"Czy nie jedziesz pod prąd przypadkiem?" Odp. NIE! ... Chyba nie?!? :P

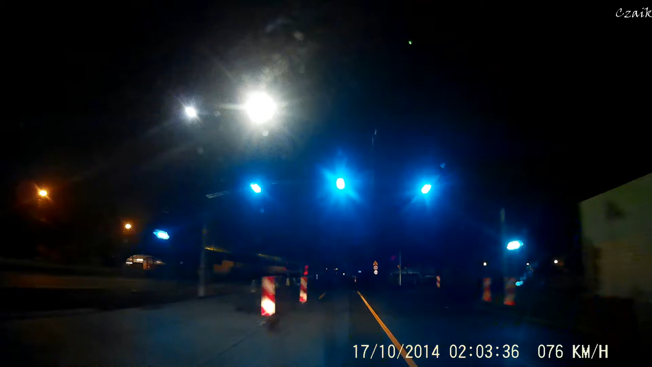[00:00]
Czaj, czy nie jedziesz pod prąd przypadkiem? Nie. Chyba nie. No, a mi się wydaje, że właśnie tak, nie? Policja go nie ma po placu, gdzie mógł pochodzić, tylko mu się samochód. Chyba troszkę, ale... Serio? No. Ja pierdolę! Kurwa! To jest dosyć ciosownie. No ale to tak... Ale dobrze mu się jechało, no! Do skogu! Ale bym zauważył przecież, że jedzie na mnie.